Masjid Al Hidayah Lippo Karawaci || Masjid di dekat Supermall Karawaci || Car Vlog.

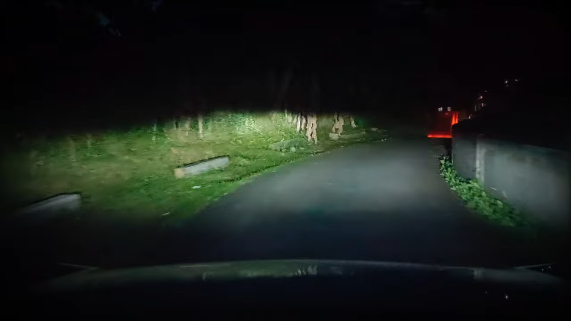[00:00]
Dan itu dia teman-teman ya Kita akan melewati Trowongan Nah baru mapnya bisa ngasih tau
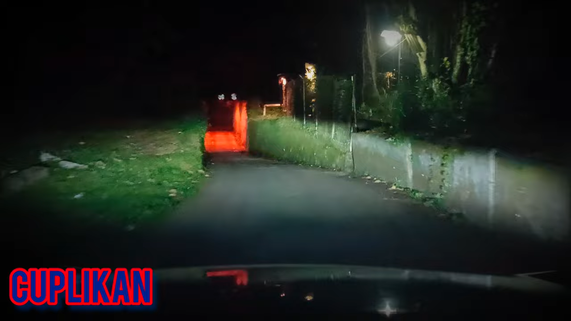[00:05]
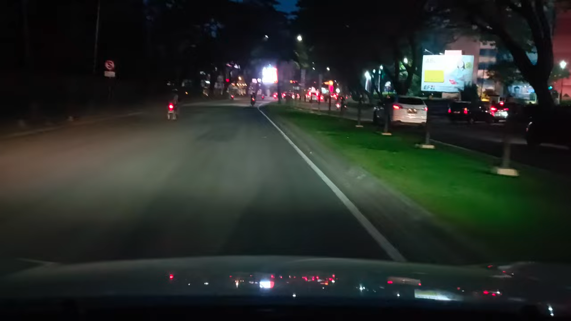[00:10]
Hi guys kembali lagi di channel Adventure and Traveling Di video kali ini Saya mau
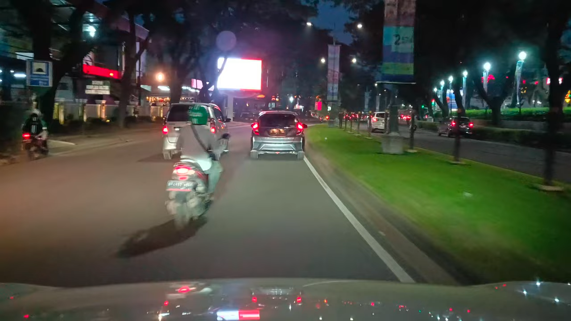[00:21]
Menuju Melipo Karawaci, tapi Karena sekarang Waktunya waktu Sholat maghrib guys Jadi saya alihkan Terlebih dahulu, kita mau Menuju masjid Yang ada di kawasan Lipo Mall Karawaci Oke ya, ini saya tampilkan Mapnya ya teman-teman ya, supaya kalian juga Tahu, jadi kalau kalian atau teman-teman
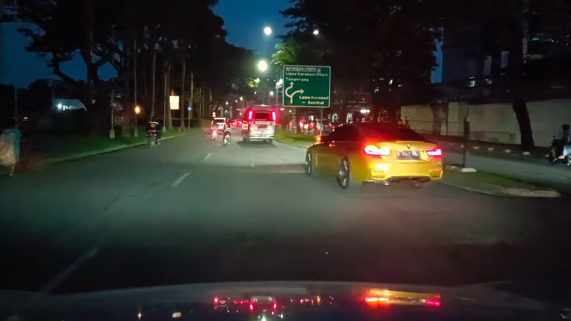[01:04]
Karena kalau udah di dalam Ngelet-ngelet yang lain Malah lupa guys Malah asik jalan-jalan Atau pengen yang lain guys Jadi sebelum masuk Saya mau tunjukkan dulu Masjid Tersembunyi tempatnya guys Ya Ini saya tampilkan dulu mapnya Supaya kalian lihat Oke Kalau dari Perum kan kalian lewat
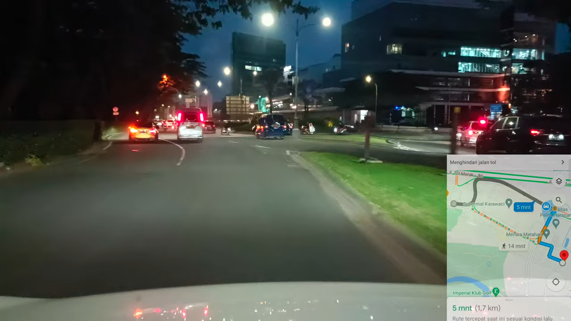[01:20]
sini nih Ya kan Lewat sini ikutin jalur kita Tapi kalau misalkan kalian dari Bukan dari Perum ya Dari Imam Bonjol Dari depan sana teman-teman
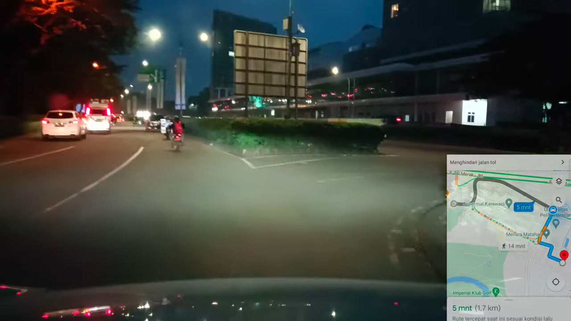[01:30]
Kalian pasti nembusnya dari depan Dari sebelah kiri nih Kalau sekarang dari sebelah kiri ya Nah Dari arah sana Kalau kalian dari Imam Bonjol Nah Jadi Kalau
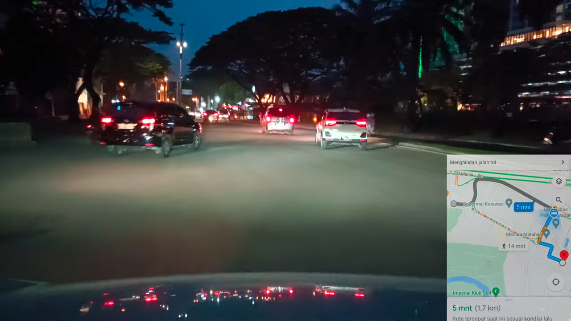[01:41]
misalkan kalian Nah ini belum dimulai dong Lupa saya Oke Kita mulai tuh Ya Persis pas dari sini Jadi mulainya ya Persis di bunderan tersebut
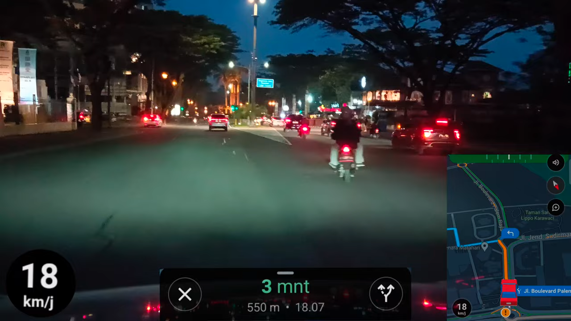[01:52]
Belok kiri Oke ya Belok kiri Jadi Kalian ambil jalur yang sebelah kiri ya teman-teman Yang jalur UPH Ya sebelah kiri Persis di kita ini Universitas Berita Harapan Tapi jangan ngikutin map Kalau lewat map Oh belum hal Loh bed Tapi gak apa-apa Cukup kok Kalau
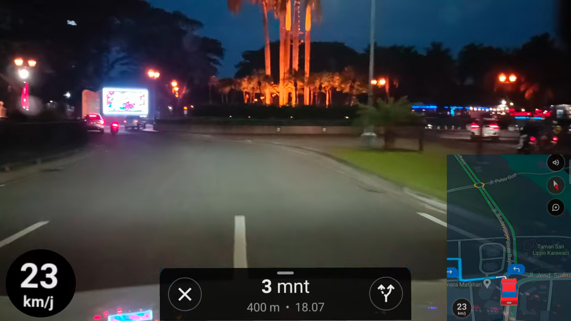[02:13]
di map Itu belok kiri teman-teman Kalau kalian bawa mobil Atau maupun motor Ribet Nanti ke masjidnya jalan kaki teman-teman Karena gak bisa langsung Di depan masjid parkirnya Jadi kalian lewat sini ya Nih lewat sini Nah Kalau kalian Kalian mau ke mall kan Di belok kanan Ini kita lurus Kita ambil jalan lurus teman-teman Di map Itu gak bisa Kalian bisa lihat ya Di map Pasti suruh balik lagi teman-teman Pasti suruh balik lagi Karena memang
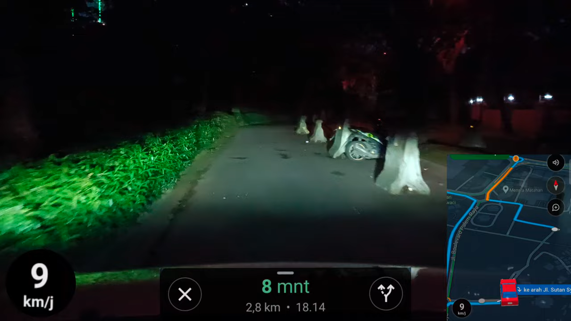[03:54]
jalannya Sangat gelap Karena memang ini Masjidnya tersembunyi Tapi Sangat megah teman-teman
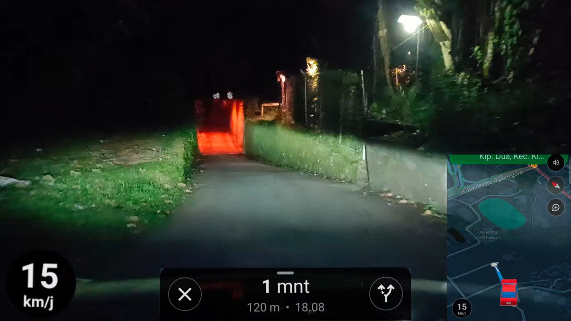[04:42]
Terowongan Nah baru mapnya Bisa ngasih tau Ini dah teman-teman Warna-warna itu Ada terowongan My friend Kita memasuki Terowongan Gelap Mantap Jiwa
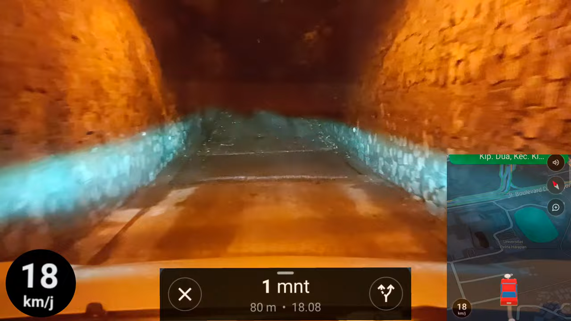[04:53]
Mantap Seperti tidak ada Kehidupan ya Seperti tidak ada Masjid ya Ini jalannya ya Kalau kalian melihat Jalannya tuh Kok serem banget Tapi itulah teman-teman ya Masjid tersembunyi Di
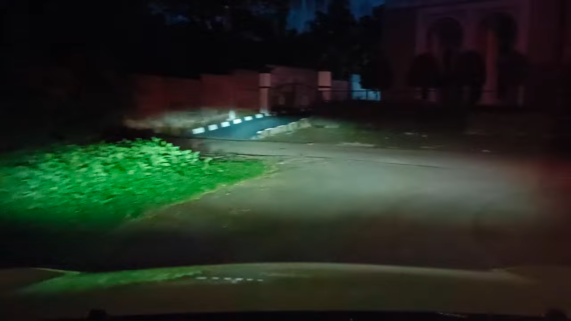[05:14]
Kawasan Lipomol Karawaci Oke Kita sudah sampai Teman-teman Ini dia teman-teman Nah itu Masjid
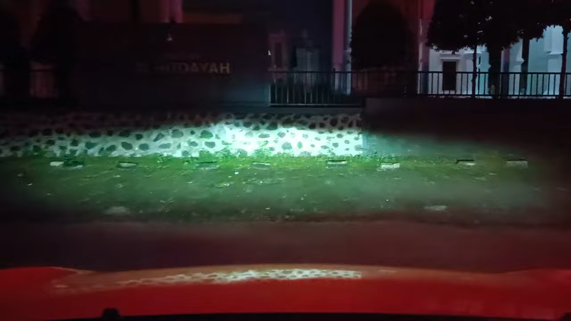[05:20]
Al-Hidayah Oke Parkirnya sangat luas Teman-teman Kalian bisa pilih Bisa di depan masjid Nah ini mapnya Sudah selesai ya
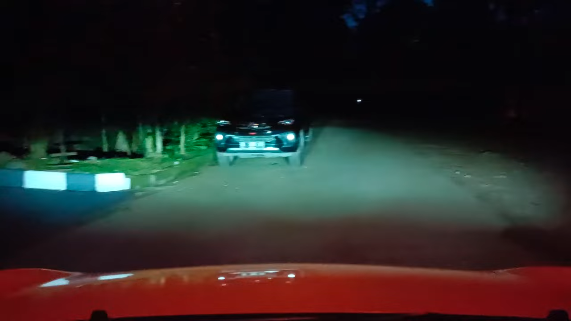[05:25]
Atau disini juga bisa Nah kita muter-muter Dulu Ini parkirannya teman-teman Jadi enak adem Bisa ke kiri Ke kiri juga ada parkiran Teman-teman Tapi kita disini aja Kita ke arah sana Ini dia teman-teman Parkirannya Enak sekali teman-teman Nah Luas parkirannya My friend Dan adem tentunya
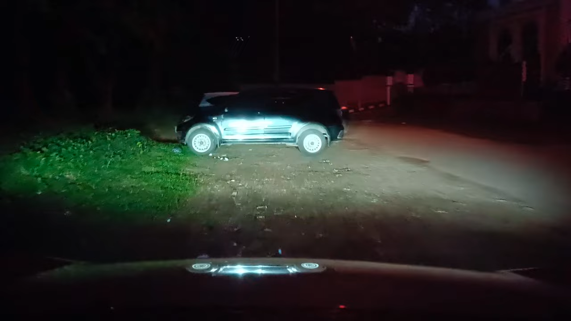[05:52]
Kita arahkan mobil kita Ke Arah masjid
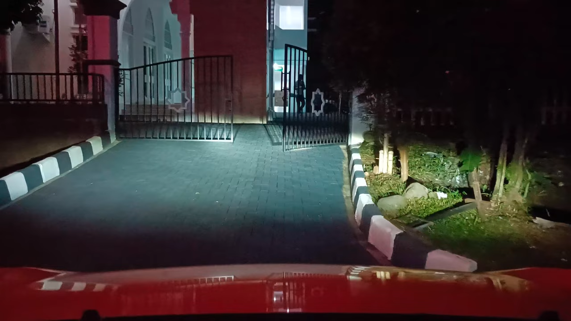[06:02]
Nah itu langsung kita Di depan pintu gerbangnya Teman-teman Oke Ya
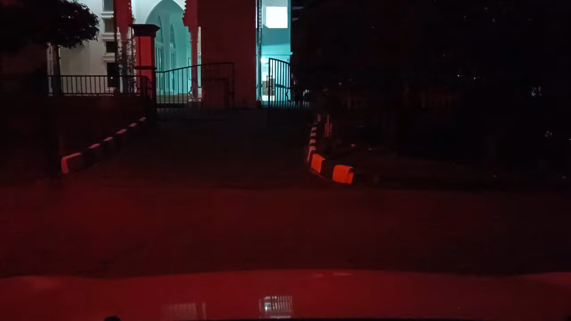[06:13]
Ini dia teman-teman Masjidnya Kalian bisa melihat Nah